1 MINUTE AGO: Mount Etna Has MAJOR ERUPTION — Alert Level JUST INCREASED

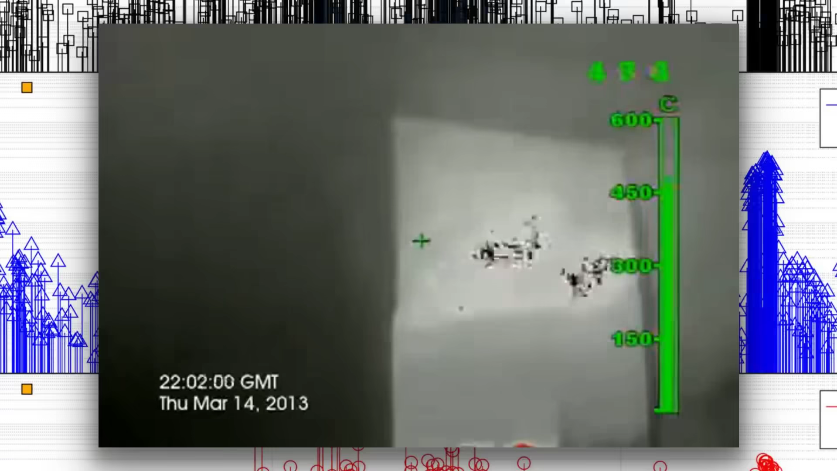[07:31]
Thermal cameras capture the intense heat radiating from the main vent,